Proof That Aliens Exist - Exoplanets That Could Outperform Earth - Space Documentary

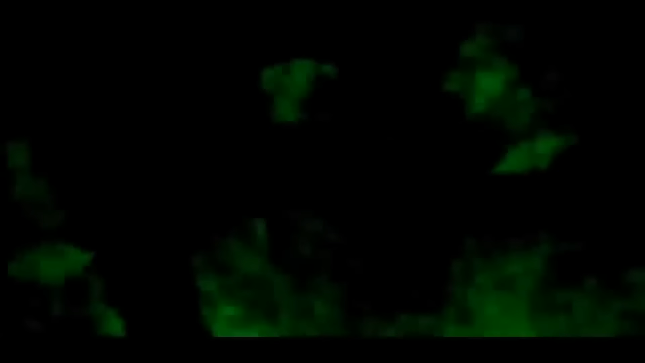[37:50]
I don't know how many miles we'll be ahead of you but uh you never know yeah yeah I bet you that's that's what this is we got oh you see that oh yeah what was that did you see that light just come on over there yeah that just I was looking right at it yeah let me check it out